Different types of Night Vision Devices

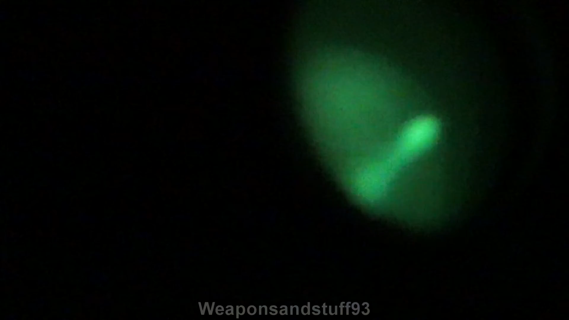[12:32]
So you can see the riot armor over there, you can see where the curtain is and the light coming through the window, you can see the sort of soviet display up on the wall there, you know, so you can see all that stuff through it.
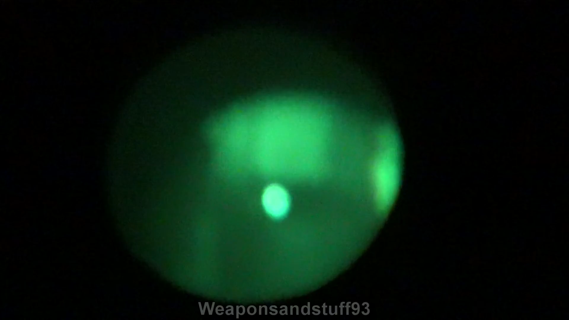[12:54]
If I zoom in slightly, there we go, right. So unfortunately, the camera will probably try and autofocus and mess everything up, but let's just use the riot armor for example.
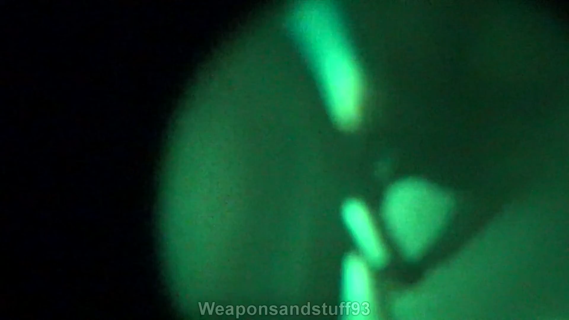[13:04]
So you can see that through the night vision, and if I put the IR illuminator on, there you go, that's even brighter.
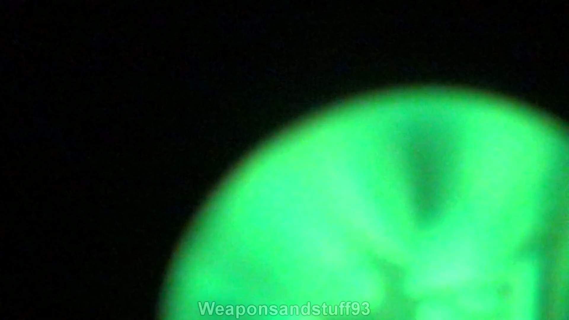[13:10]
But again, the problem with filming through these sort of things is often, you know, the camera focuses on the wrong thing.
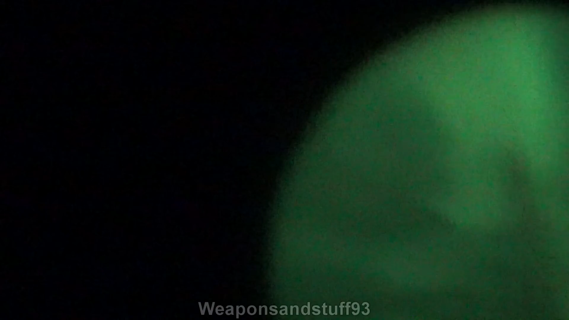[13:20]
You can adjust with the distance focusing and things on here, which is good for your eye, and there's also eye correction using this back bit. So if you're short or long sighted or whatever, you can get this device to see properly regardless. As you can see, that's very blurry.
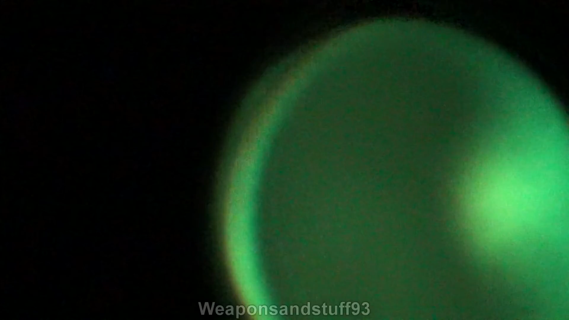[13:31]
Maybe if I focus that, it will look a bit better. But again, a lot of the issues are trying to film through these, and as these devices themselves don't save video to a digital format,
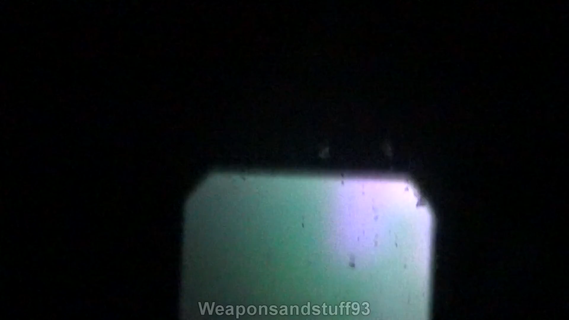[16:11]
So if I look for it with my eye a second, um, my alarm clock over there is the warmest thing.